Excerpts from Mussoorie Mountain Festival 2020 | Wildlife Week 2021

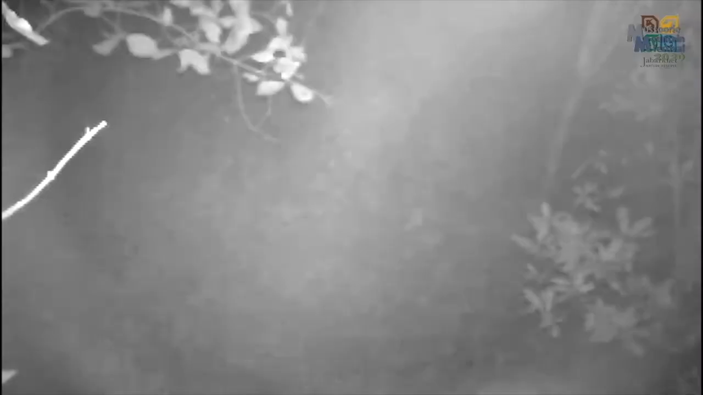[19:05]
As darkness falls on Jabarkhet nature reserve,
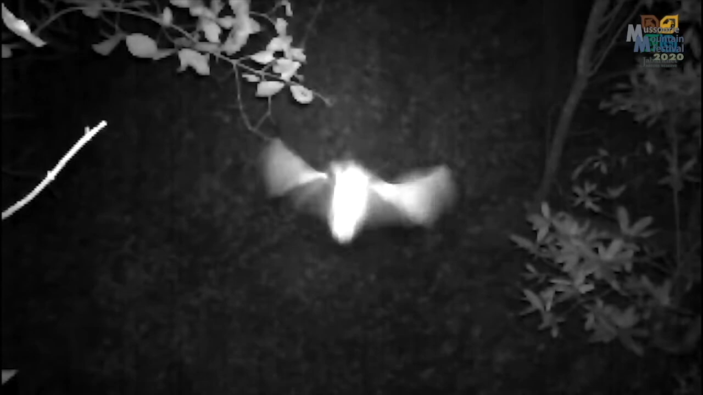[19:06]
many nocturnal animals begin to move about.
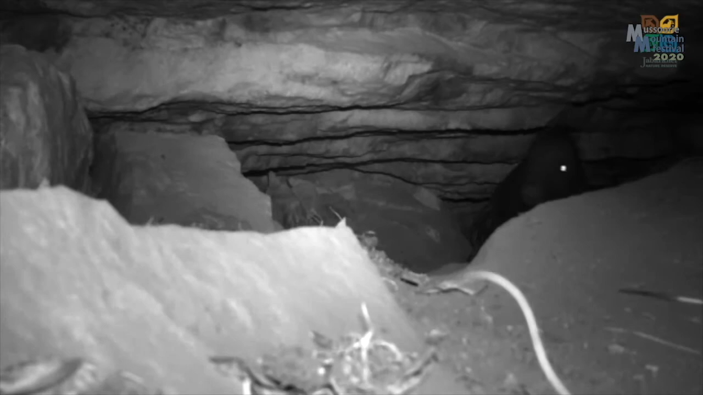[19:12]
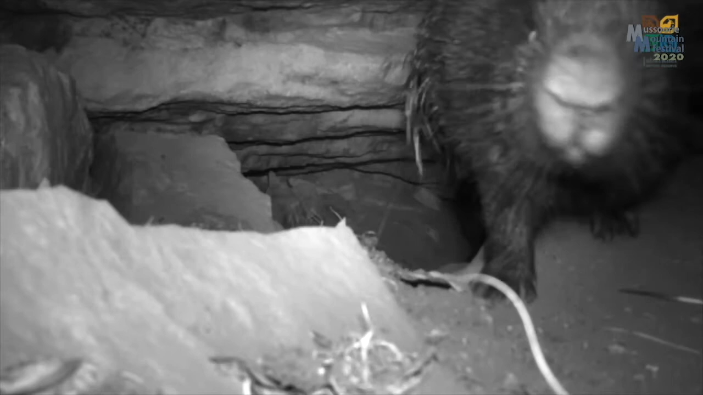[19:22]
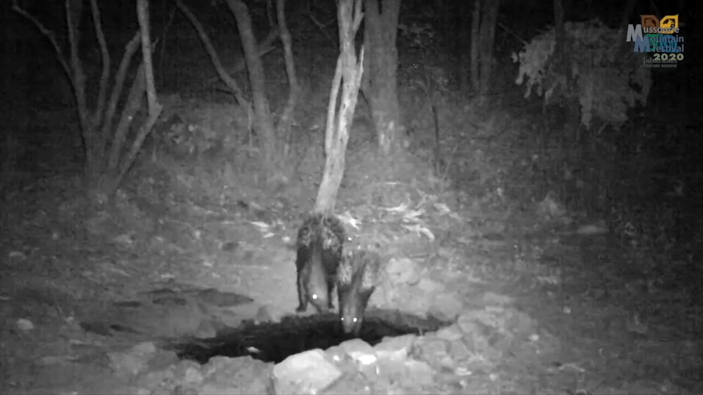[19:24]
Though human beings are not present,
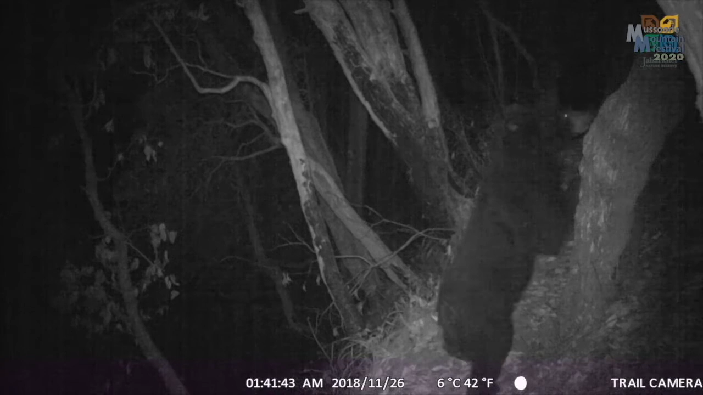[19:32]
camera traps have been positioned to record images of wildlife in the secret shadows of the night. Triggered by motion sensors,
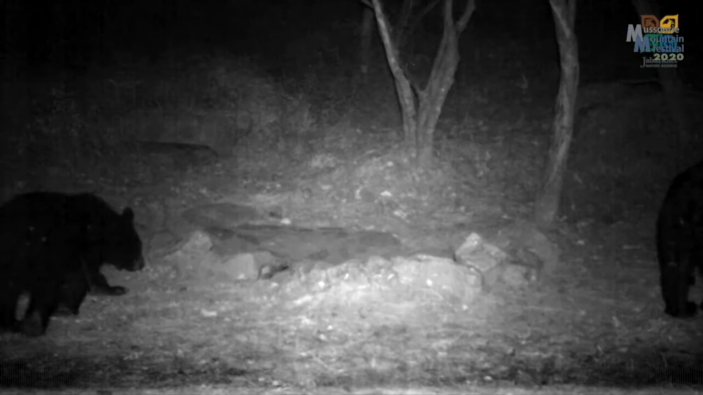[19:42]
the cameras capture photographs and videos the animals have taken of themselves.